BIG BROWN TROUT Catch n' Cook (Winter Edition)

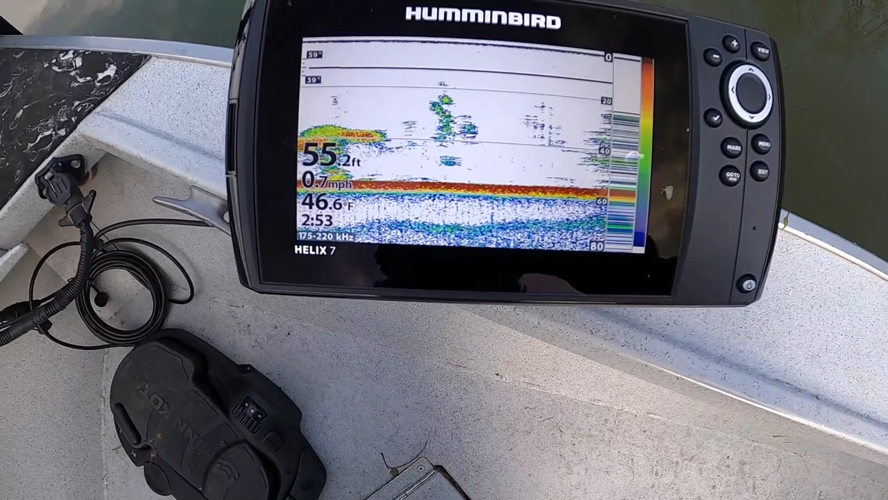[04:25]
On screen: depth 55.2 ft, water 46.6°F, speed 0.7 mph
We just got to get our lures down to them.